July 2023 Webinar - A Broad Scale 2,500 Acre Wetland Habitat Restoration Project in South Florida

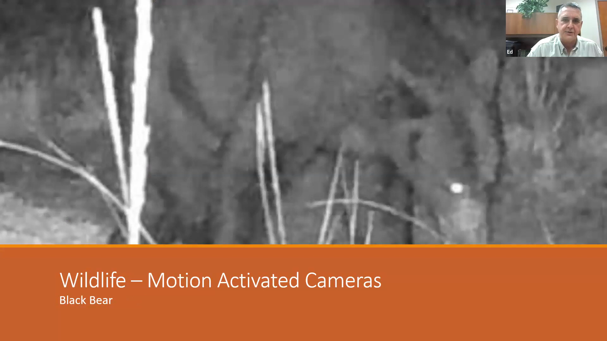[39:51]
to the west, probably host bears, but you know that importance of the missing link, we now know that we have them at least crossing through this conservation area in a place they really had not existed for decades. And no, you know, Florida photo presentation would be complete without an alligator shot.